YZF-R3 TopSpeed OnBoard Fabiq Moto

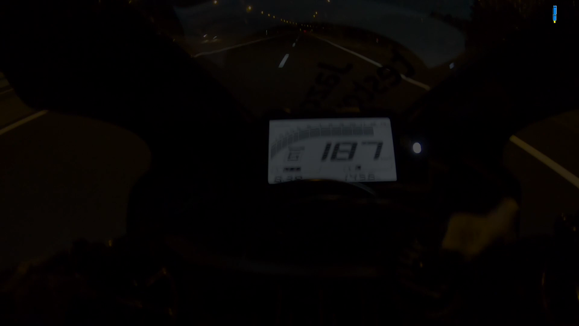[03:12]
188 było! Jak szybę otworzyś, to jeszcze coś widać Hehehe A, bo ty w Teksylniaku to cię tam Wymajtało, kurde No nie?
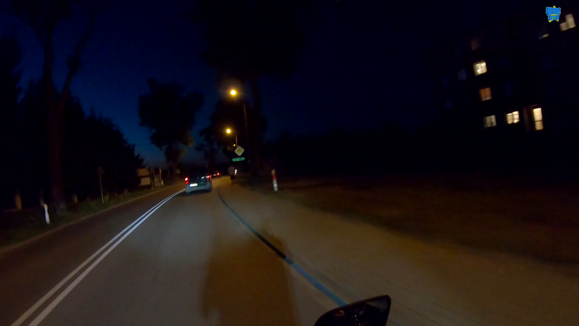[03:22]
No Bo ja to w skórce W ogóle to jak się położyłem za te owiewki To tam w ogóle nawet wiatru nie czuję się Ale 188 było!